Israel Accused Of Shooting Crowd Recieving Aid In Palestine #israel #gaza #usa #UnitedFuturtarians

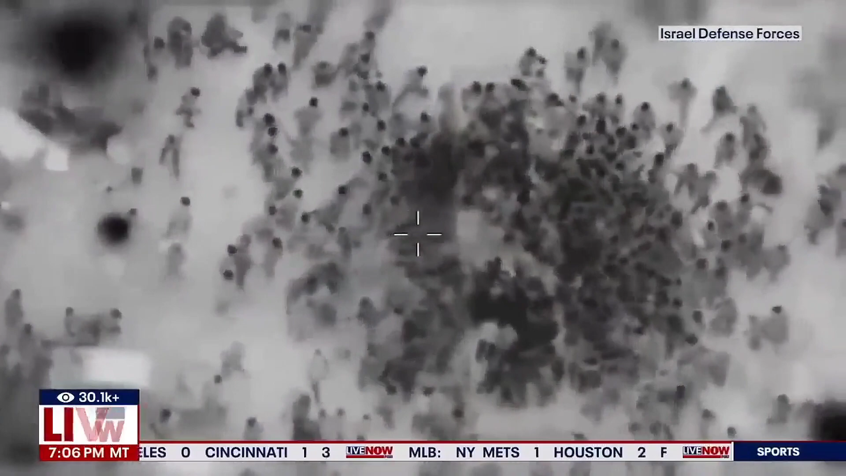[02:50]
So according to Reuters, Gaza health authorities said that Israeli forces today shot dead more than 100 Palestinians as they waited for an aid delivery. Israel, though, challenging the death toll and said many of the victims were run over by aid trucks. Now, the IDF on Twitter put this out today. They said this, that this morning, humanitarian aid trucks entered northern Gaza.
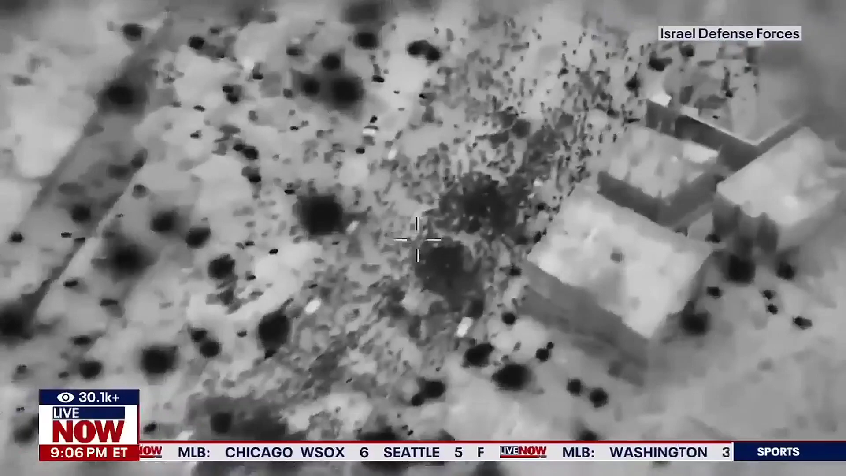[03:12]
Residents surrounded the trucks and looted the supplies being delivered. As a result of the pushing, trampling, and being run over by the trucks, dozens of Gazans were killed and injured.